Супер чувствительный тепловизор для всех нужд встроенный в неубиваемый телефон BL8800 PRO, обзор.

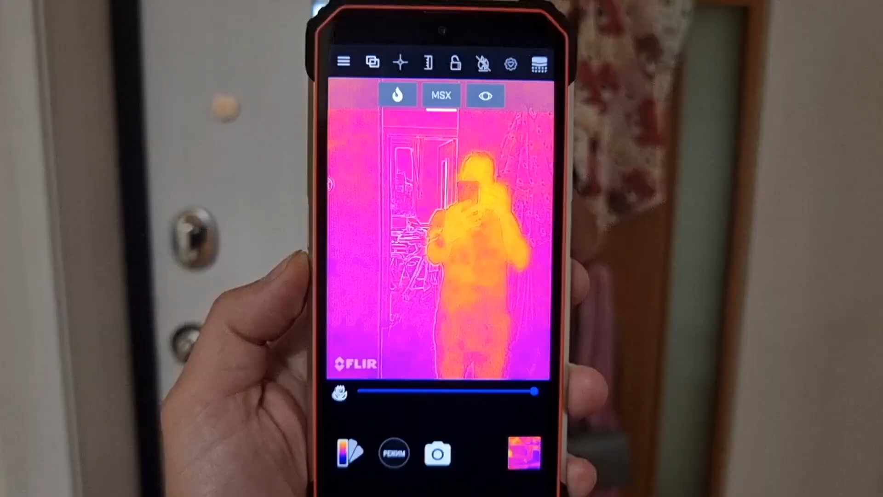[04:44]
использовать тепловизор который в нем устроен смотрите как тепловизор работает вот я снимаю себя на тепловизор
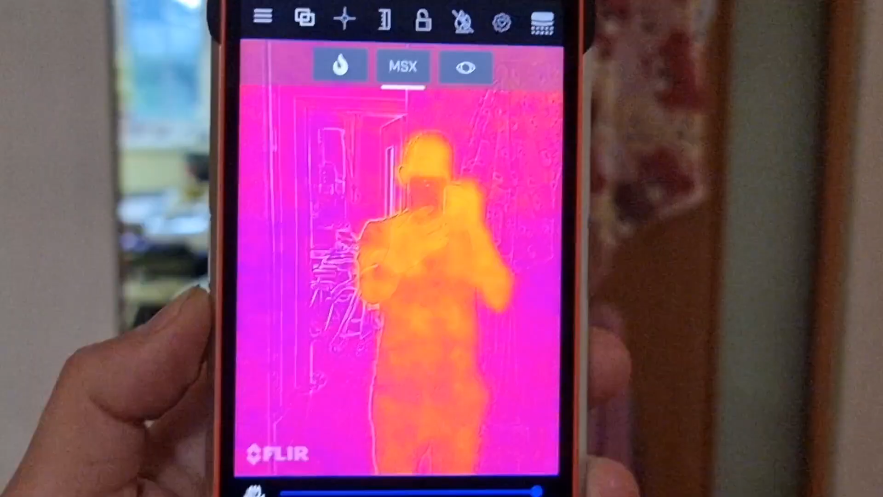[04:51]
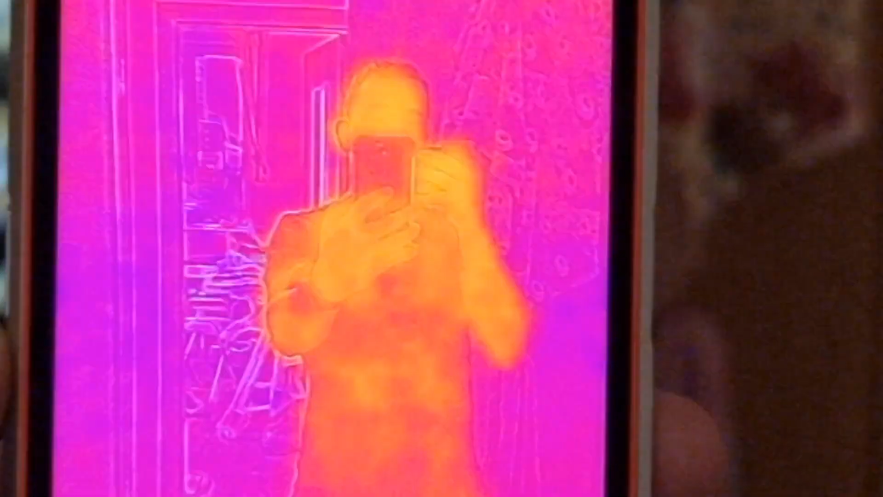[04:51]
видите все показывает в принципе очень даже добротно него есть три слоя получается слой
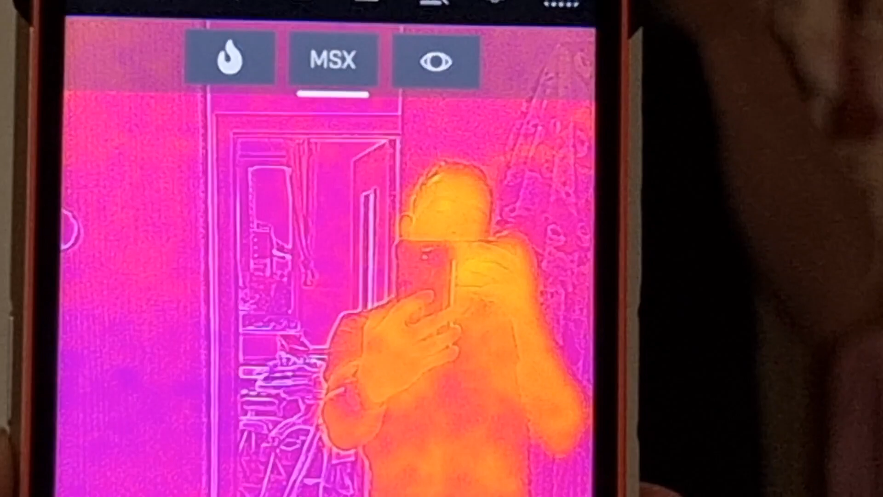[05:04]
тепловизора слой картинки и наложение картинки на тепловизор
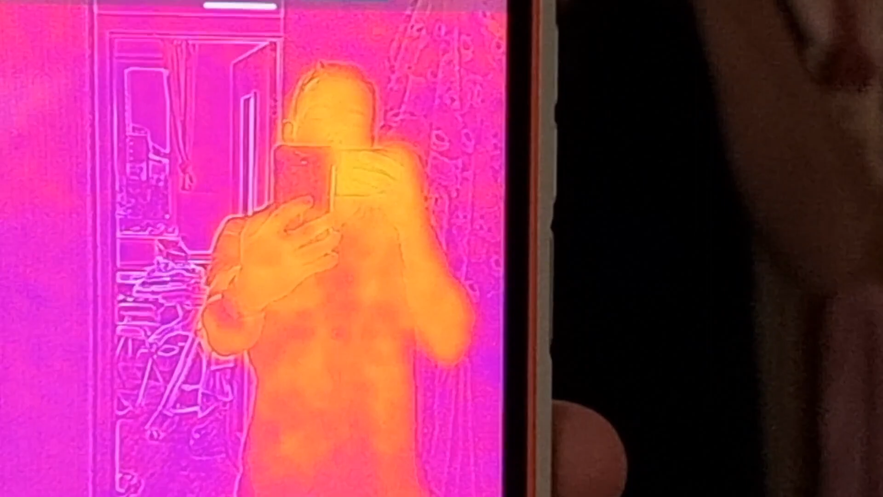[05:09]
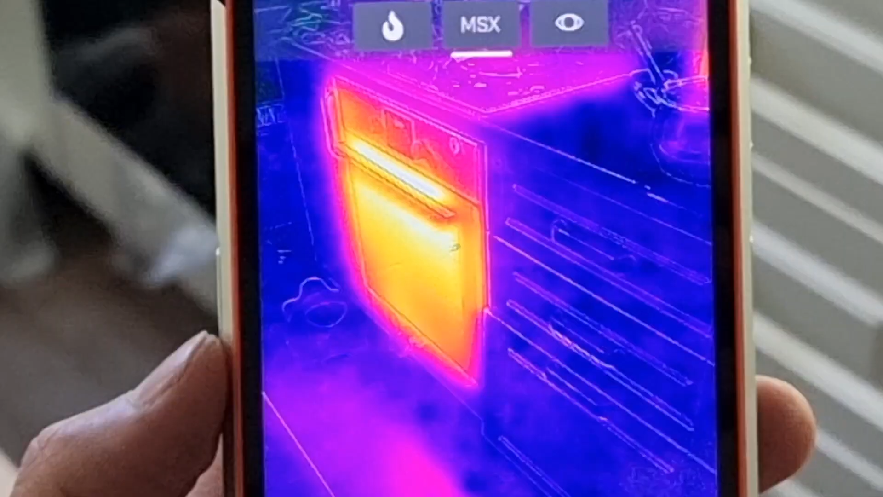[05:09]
вот сейчас духовка работает смотрите видите как она накалилась
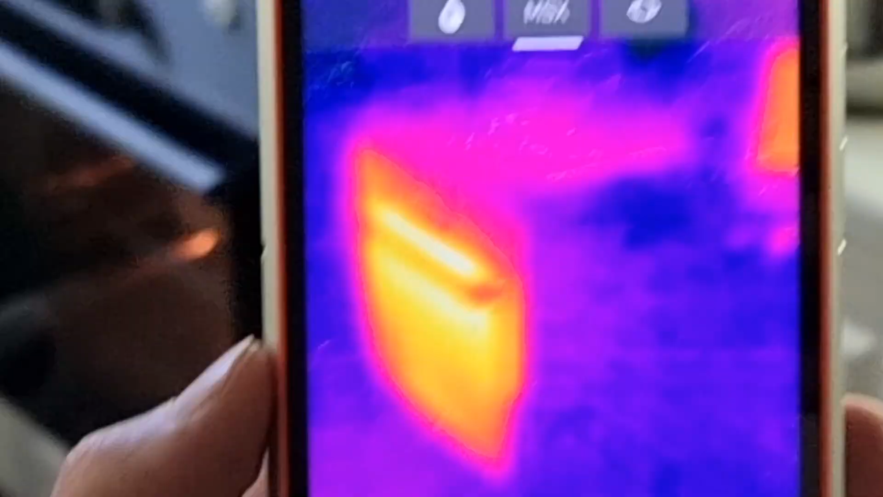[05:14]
или вон
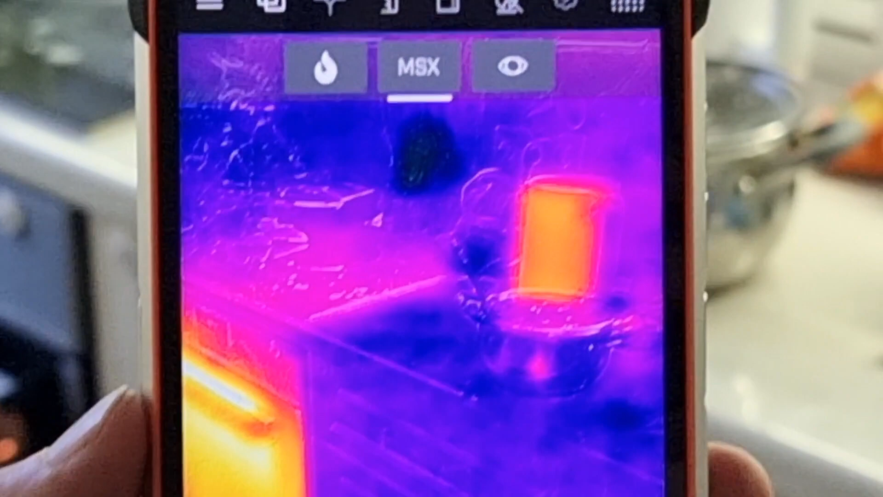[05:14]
чайник включен наведем на кран
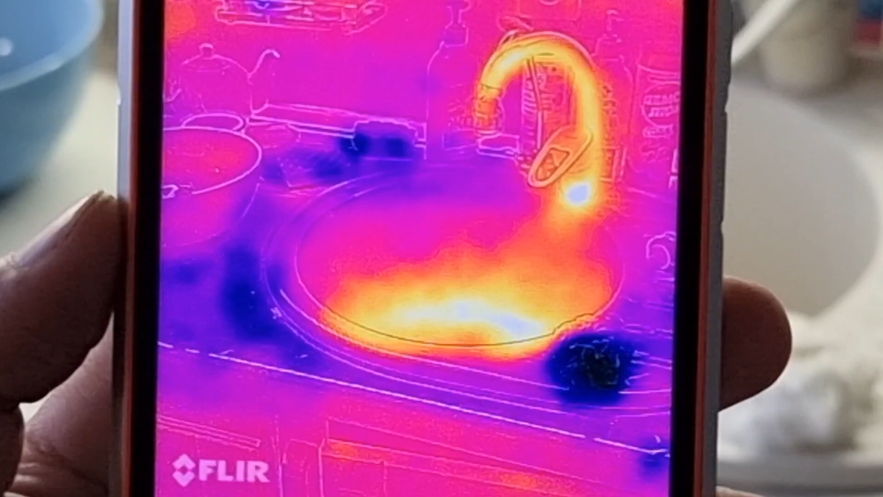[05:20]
тоже горячая вода бежала смотрите самое интересное то что отпечатки от рук остаются тоже подержать стол рукой и потом убрать руку то тепловизор видит что на столе лежала рука
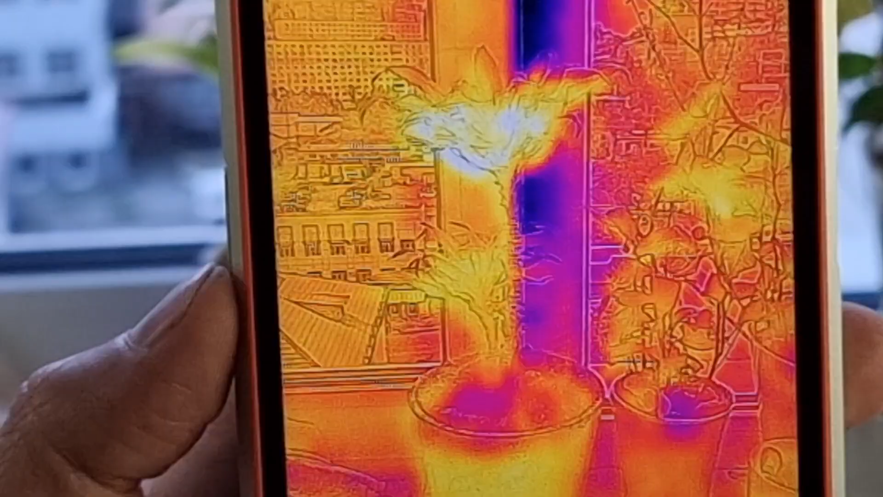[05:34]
также тепловизор
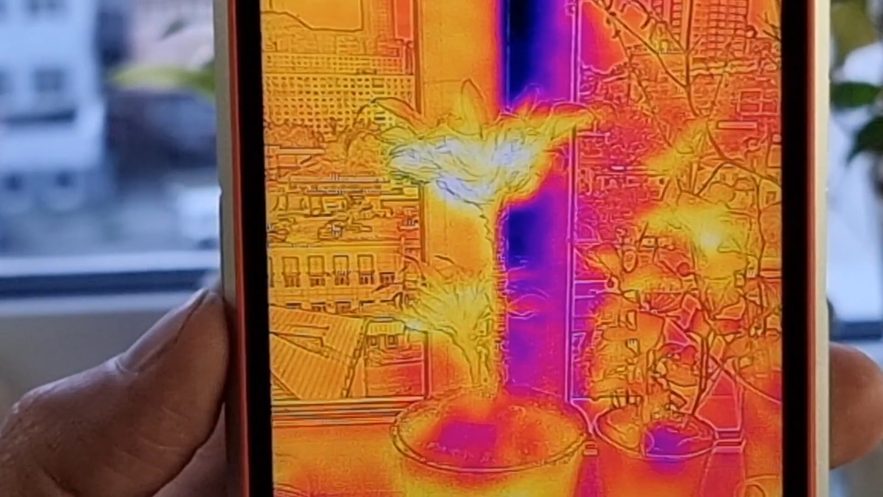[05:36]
показывает тепло видите и холод вот с окошко окошко
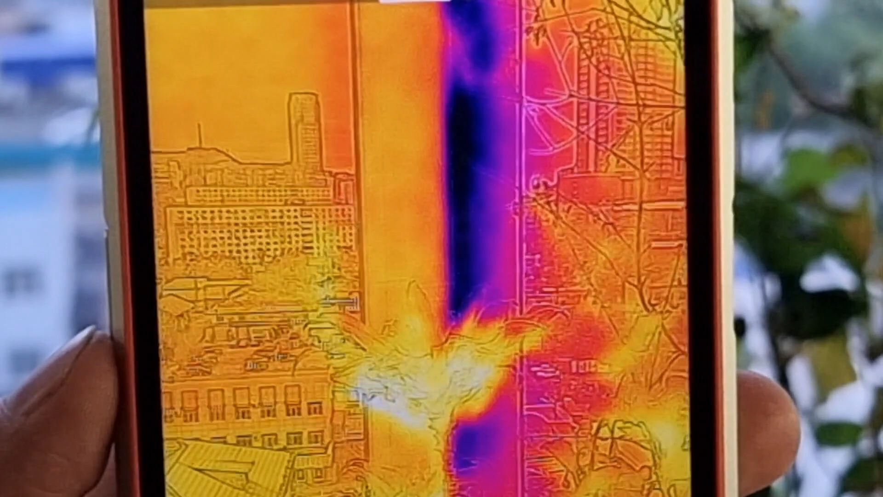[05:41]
открытое немножко при открытое тут туда будет холодный воздух то есть она относительно тепло показывает
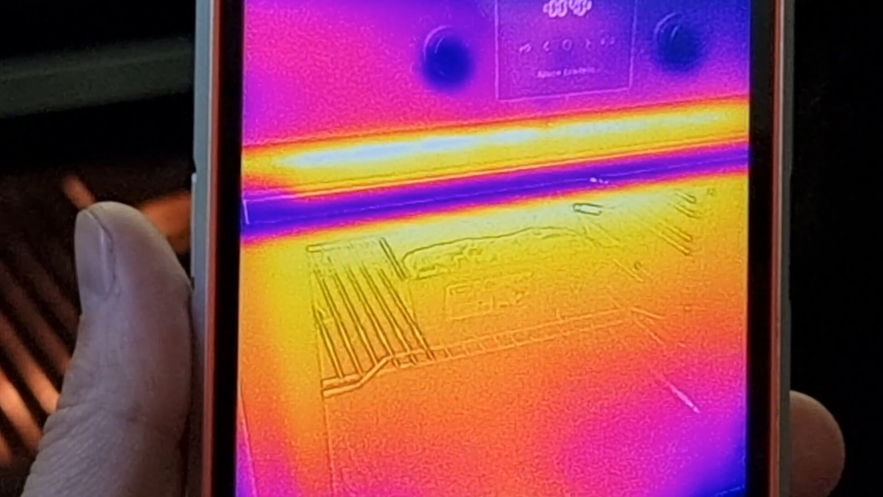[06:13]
тепловизор показывает что там очень даже жарко в печке вот открыл морозильник
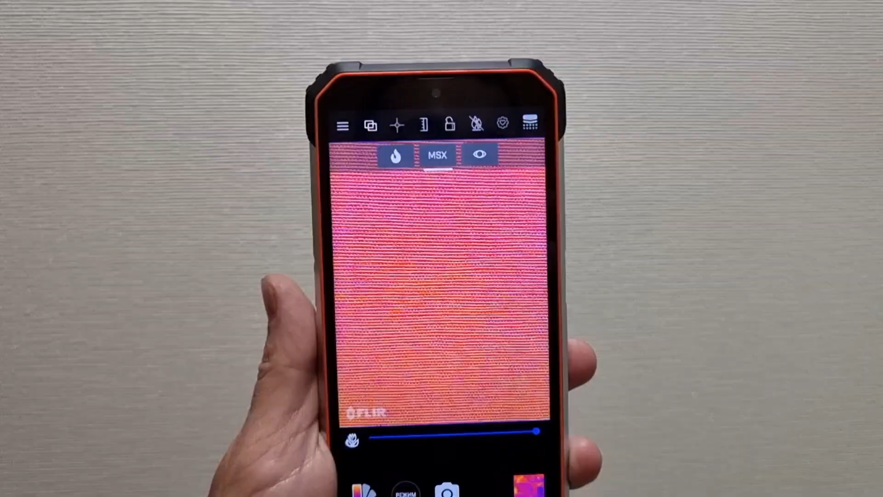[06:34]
друзья навел на стенку просто нейтральная получается
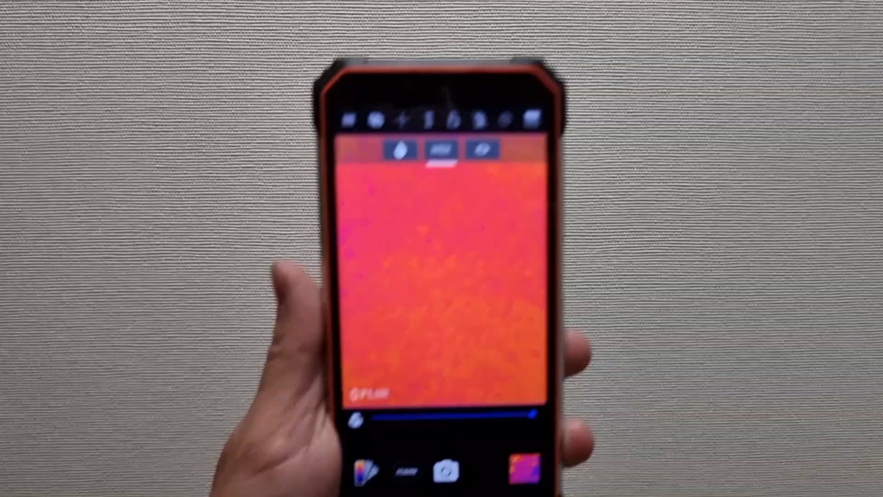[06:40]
среда эти нейтрально показывает сейчас я на стенку приложил ладошку при вас потом посмотрим на нее тепловизором
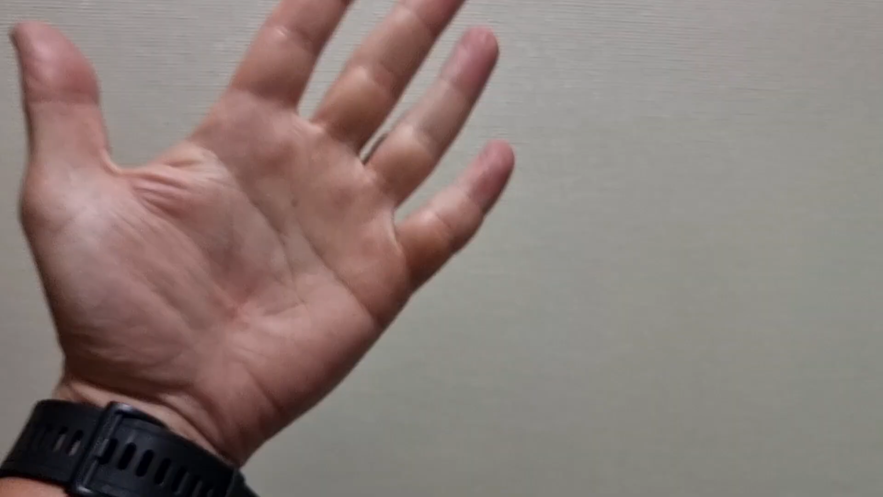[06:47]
вот ладошка просто прикладываю она мне теплая
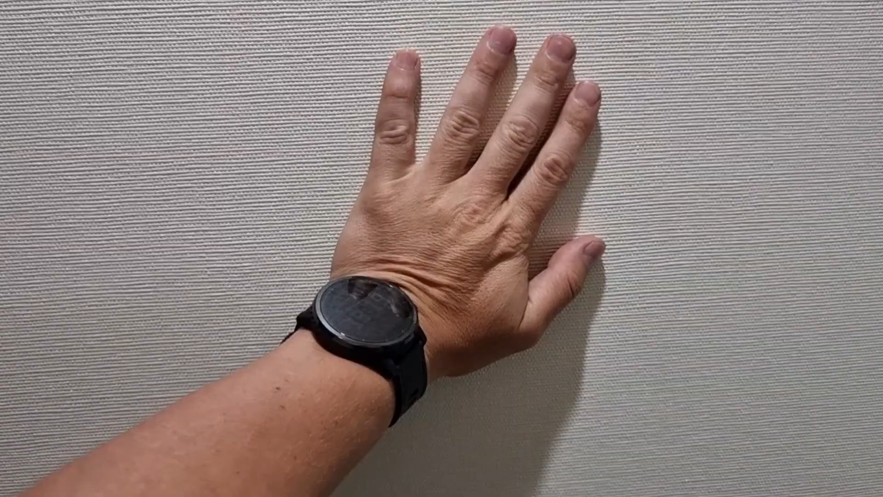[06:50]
вот подержал буквально пять секунд при вас подержал сейчас достаю тепловизор
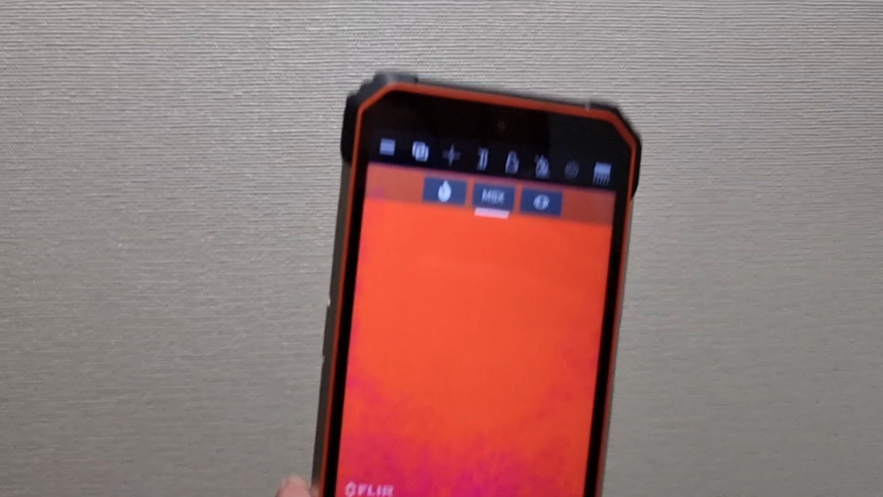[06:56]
и смотрим видите остался след моей ладошки на стене
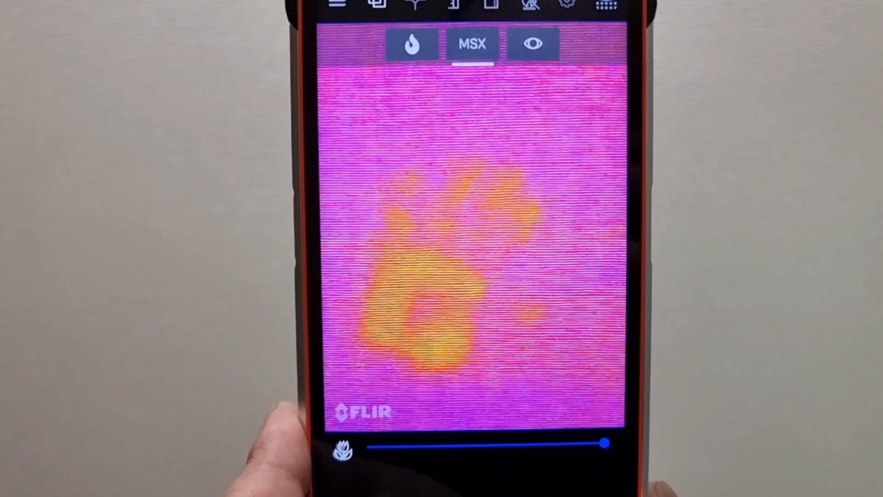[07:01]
прикольно то есть тепло
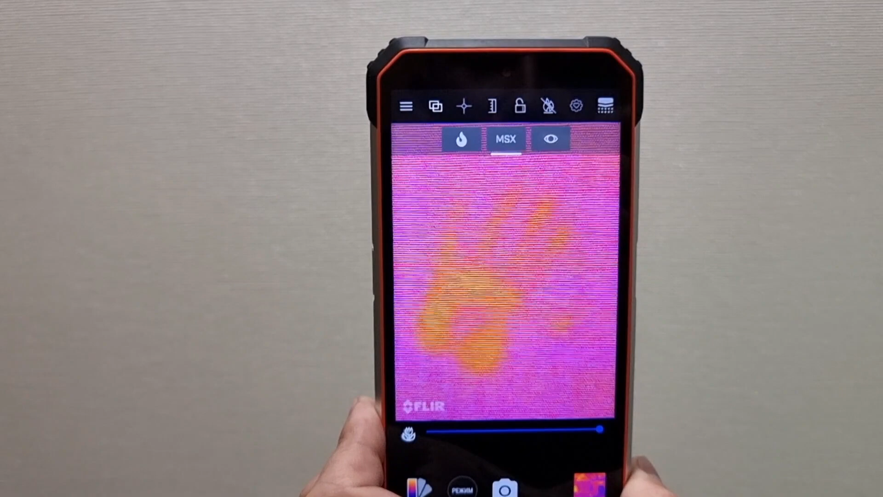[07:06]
потихонечку улетучивается и соответственно след испаряется но вот он остается